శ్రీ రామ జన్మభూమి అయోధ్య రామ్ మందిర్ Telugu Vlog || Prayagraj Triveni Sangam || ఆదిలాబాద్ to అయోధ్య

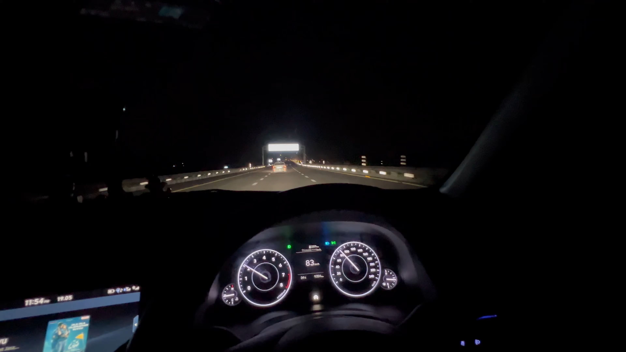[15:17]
సో అయోధ్య టు మథుర లక్నో హైవే, ఇదైతే చాలా బోరింగ్గా అనిపించింది నాకు.
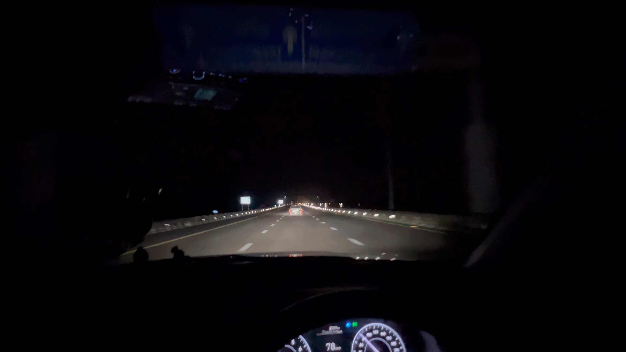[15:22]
అయితే హైవే ఓన్లీ స్ట్రేట్ సింగిల్ వే ఉంది నాన్ స్టాప్. అసలు ఇక్కడ మధ్యలో మనకు తినడానికి కానీ ఆగడానికి కానీ ఎక్కడ ఏమి ఉండవు.